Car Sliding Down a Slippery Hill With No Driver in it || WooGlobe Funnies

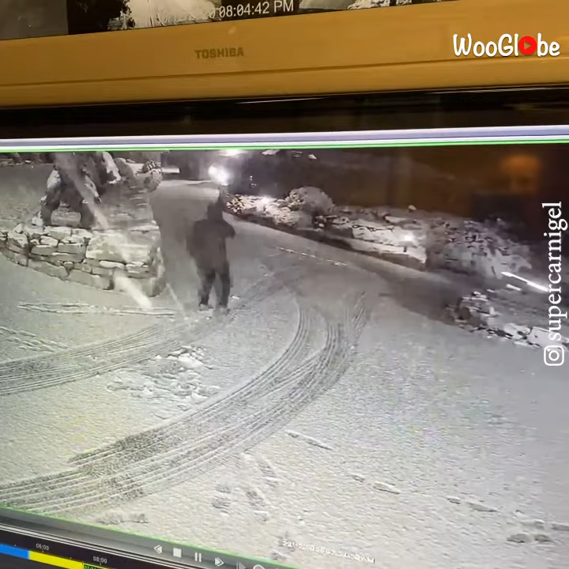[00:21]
Oh my god, he's gone. Alright, let's get another angry. Never mind about Jay's though. Yeah, all about Jay's. I saw the car and I saw it settle. And as soon as I see the car settle, I like turn around.